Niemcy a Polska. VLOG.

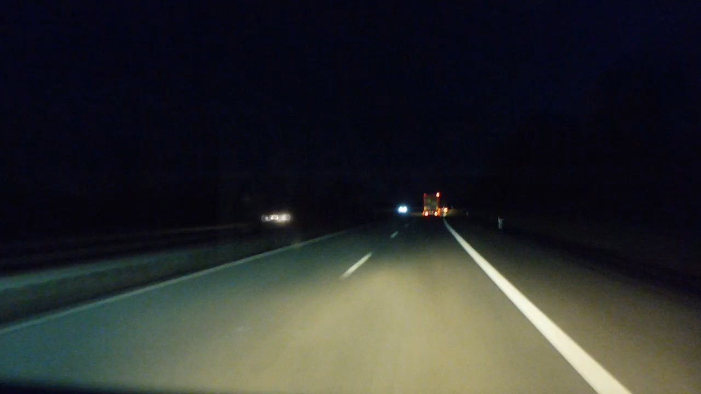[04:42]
już bardzo ciemno jest na dworze,
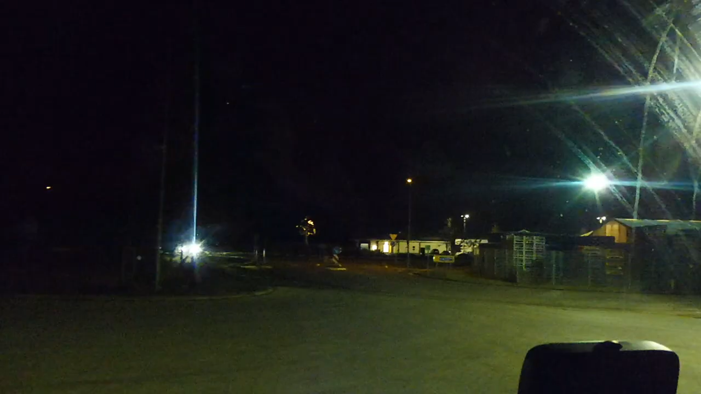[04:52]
ale to mi nie przeszkadza mieć dużą radość z tego, że ja trafiłem na to miejsce na które chciałem to jest przestronny parking o,